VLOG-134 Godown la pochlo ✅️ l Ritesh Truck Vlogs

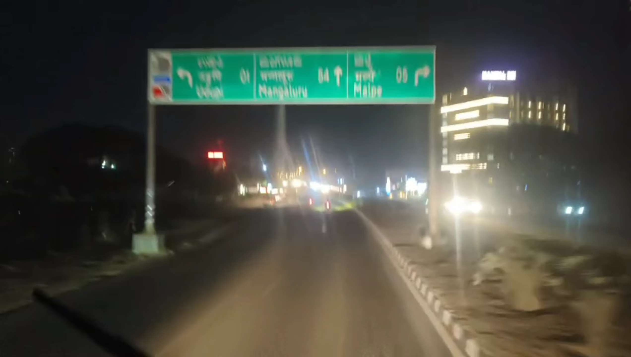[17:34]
मित्रांनो रात्रीचे 8 वाजलेत आणि उडपीला आलो, आता पोचलोय आपण.